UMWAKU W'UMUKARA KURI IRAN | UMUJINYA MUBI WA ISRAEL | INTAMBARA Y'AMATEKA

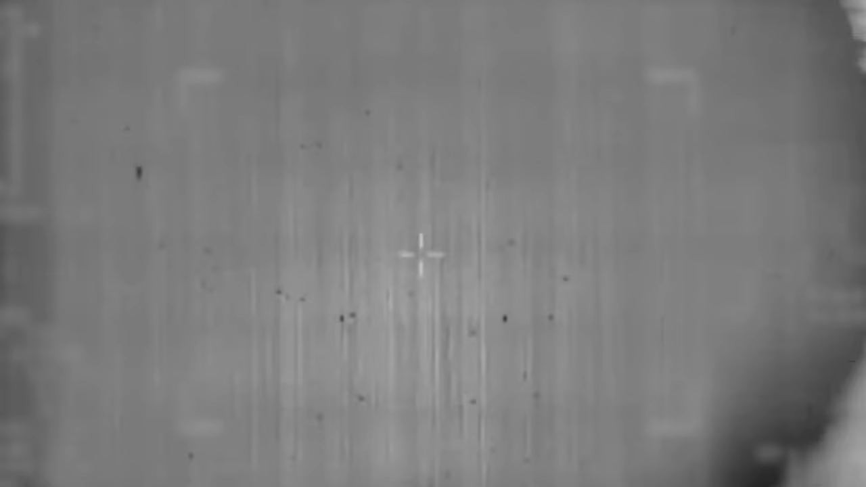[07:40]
Mu gikorwa kimwe twakurikiranye amakuru asobanutse yerekeye umuyoboro
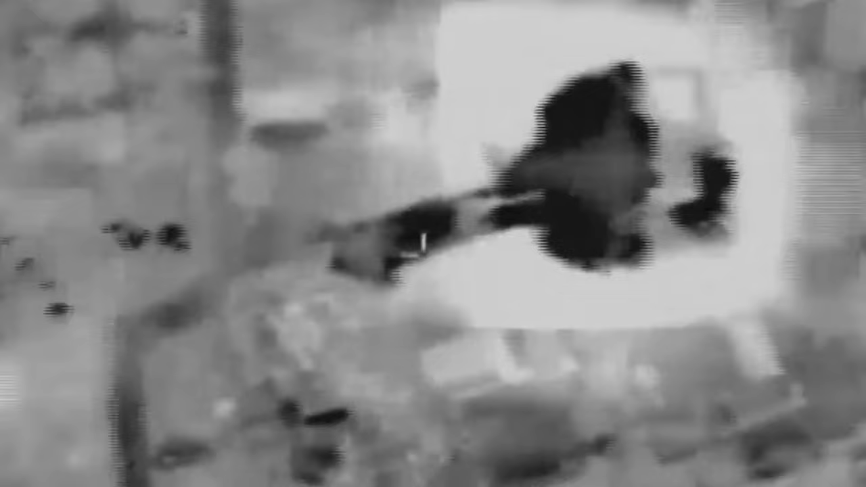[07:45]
wo mu kuzimu wakoreshejwe na Hezbollah mu guhisha intwaro. Abasirikare ba EDF bagabye ibitero
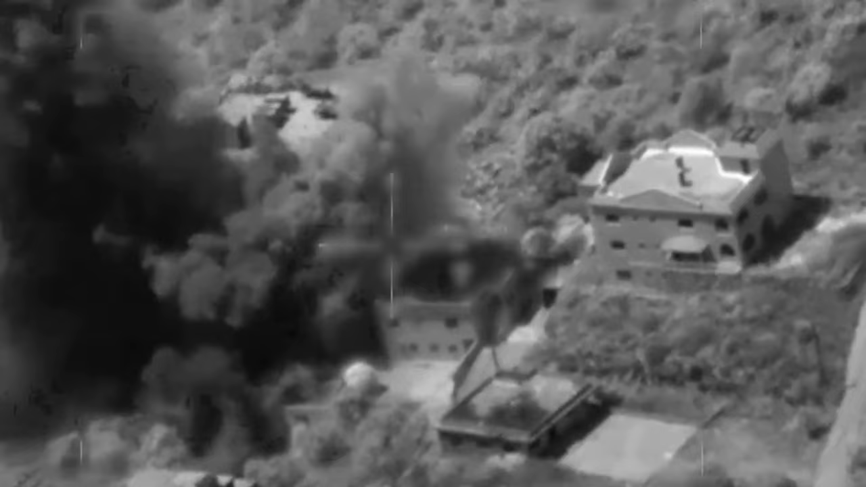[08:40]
Urugero rwa nyuma ni igikorwa cyo kurwanya ibikorwa remezo bya Hezbollah mu gace ka Nurit kari hagati y'umupaka wa Israel n'umudugudu wa Aitar Shaibu. Kuva intambara yatangira ingabo za IDF zagabye
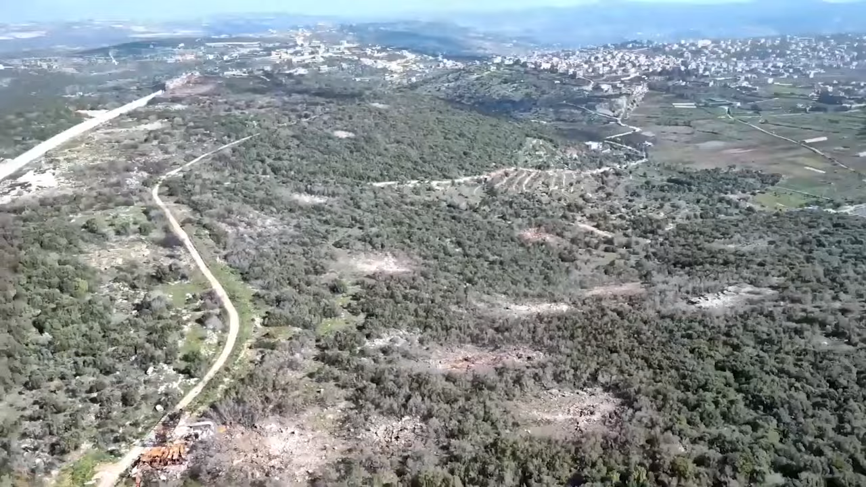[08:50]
ibitero ku magana bya Hezbollah birimo ibirindiro bya gisirikare,
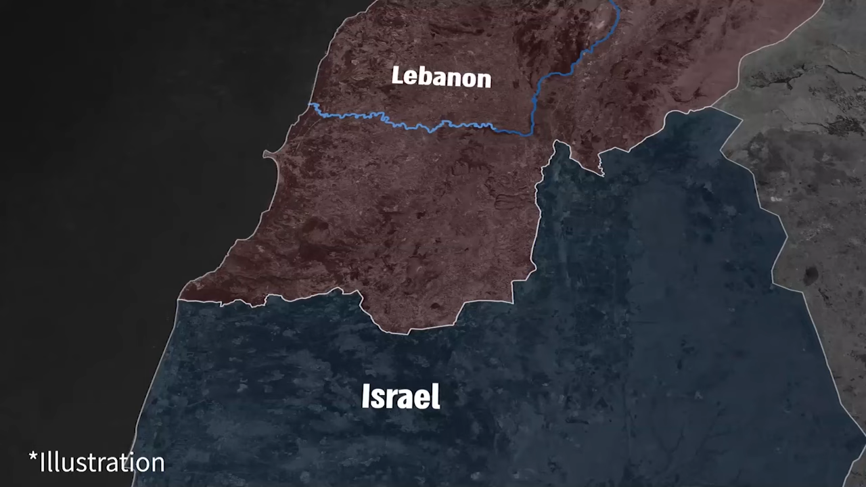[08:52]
ibisasu bya rocket hamwe n'ububiko bw'intwaro zo muri ako karere.
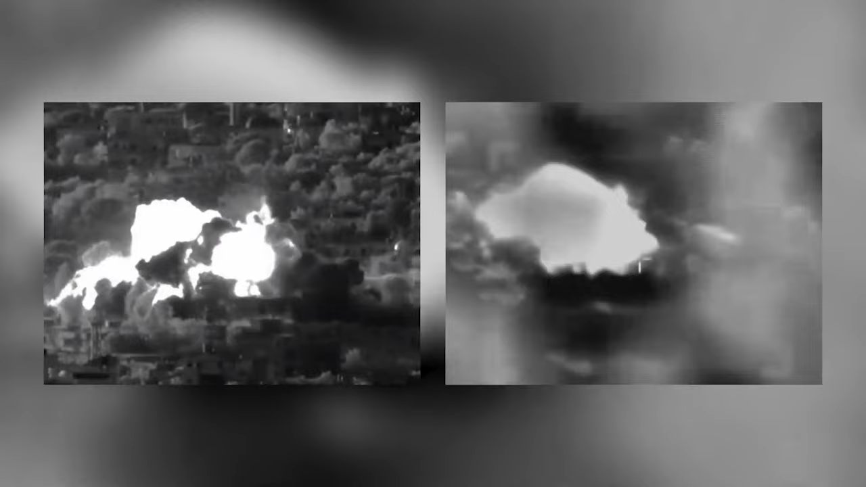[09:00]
Twafashije uburyo bw'ikoranabuhanga ibi byose byashyizwe ahagaragara. Twabonye intwaro ya Hezbollah ndetse n'ahantu ho gutegurira munsi byubatswe hafi y'umudugudu.